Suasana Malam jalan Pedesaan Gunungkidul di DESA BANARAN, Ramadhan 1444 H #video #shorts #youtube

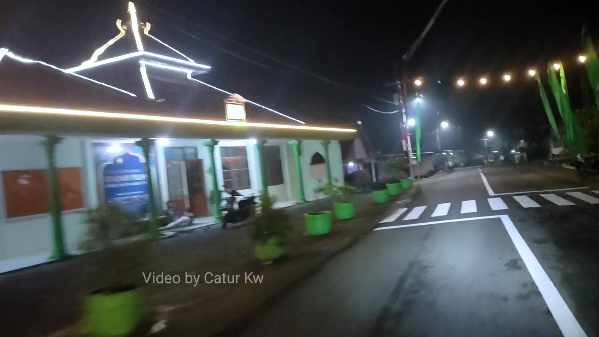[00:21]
Amin amin ya rabbal alamin. Oke, pada kesempatan malam kali ini saya akan menyusuri alur, saya akan
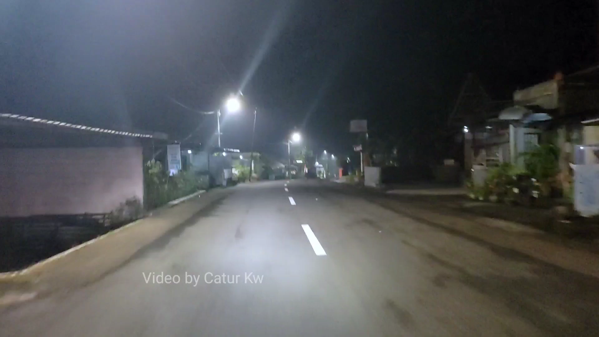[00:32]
melihat situasi dan kondisi di jalan desaku Banaran ya, tentunya buat dulur pemirsa. Jadi di sini start tadi dari sebelah timur Masjid Al Mutakin 1 ke barat, nanti hanya sampai di sebelah barat sana saja ya dulur pemirsa, setelah itu putar balik. Jadi selengkapnya tetap ikuti pantang terus tentunya barengan channelnya Banaran Info.
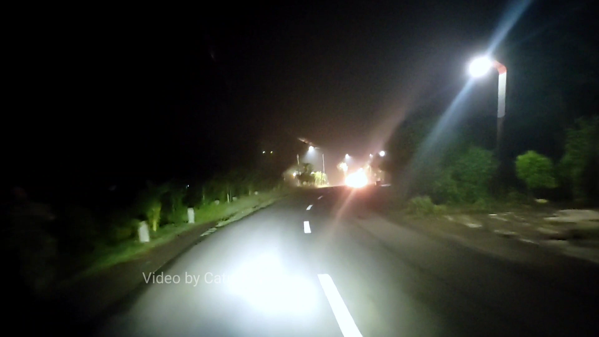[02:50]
Oke dulur, Banaran dimanapun berada ya, saya akan putar balik ya di depan ini nanti. Saya tidak akan keliling jauh-jauh ya pemirsa, hanya sampai di depan ini saja di seputaran Banaran 4. Jadi di sini saya langsung balik ya lur, ini ke arah timur kembali jalan yang kita lalui tadi,
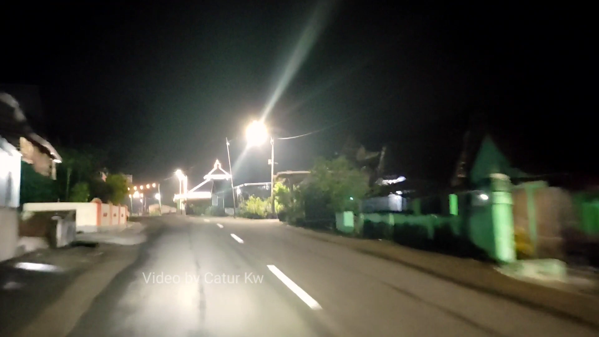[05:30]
Oke dulur pemirsa dimanapun berada, depan itu di sebelah kanan jalan Masjid Al-Mutakin 1 ya Lur, yang dihiasi sangat keren sekali